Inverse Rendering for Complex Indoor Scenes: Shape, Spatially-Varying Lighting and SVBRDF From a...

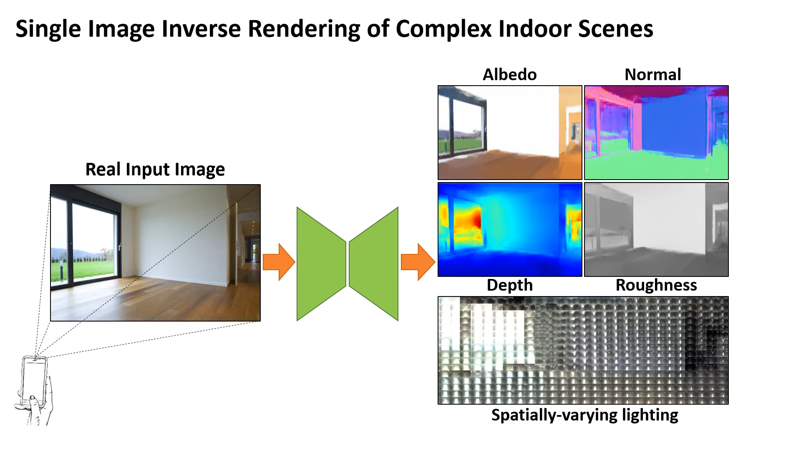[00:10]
We present a physically motivated deep network to reconstruct shape, complex materials, and spatially varying lighting from a single image of an endorsing, which enables high-quality AR applications,
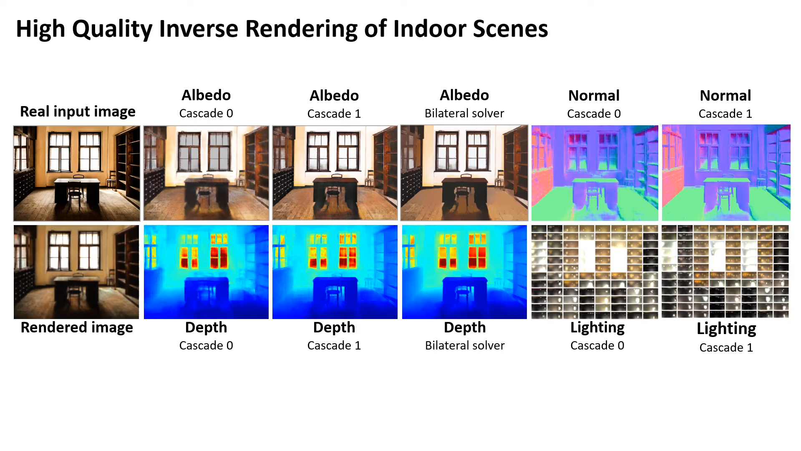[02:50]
We observe that the casket structure progressively recovers more details, and the bilateral solver removes noise in the predictions. We test our network on the IW dataset for intrinsic decomposition. Even though we are solving a more complex problem, both qualitative and quantitative comparisons